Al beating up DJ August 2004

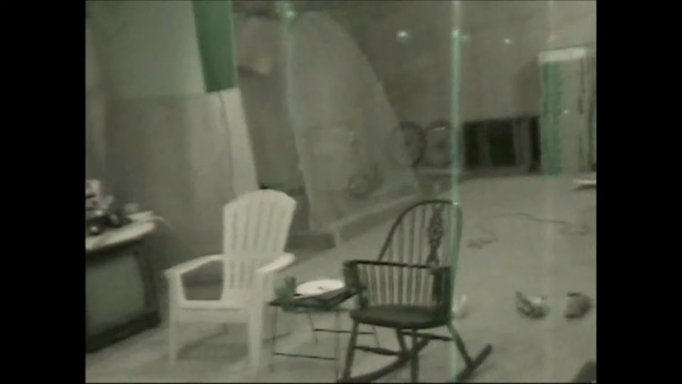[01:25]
Night vision with the light. Stop! What?
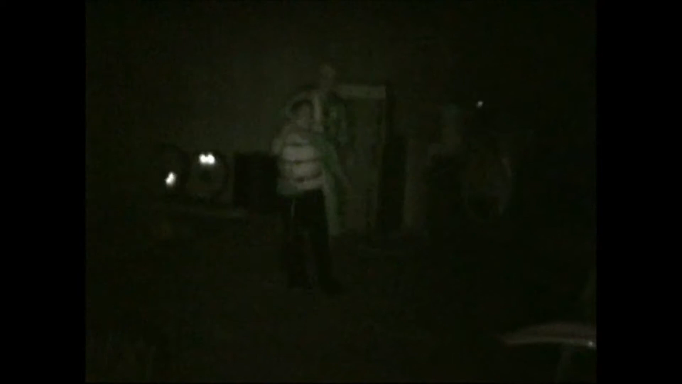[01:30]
Look at that. Isn't that awesome?
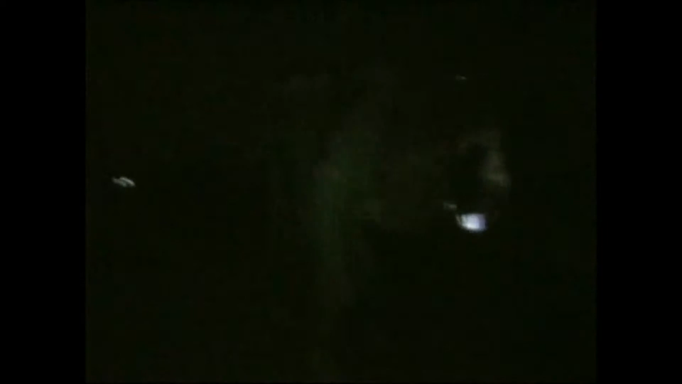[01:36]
Now the light's off. That light's on.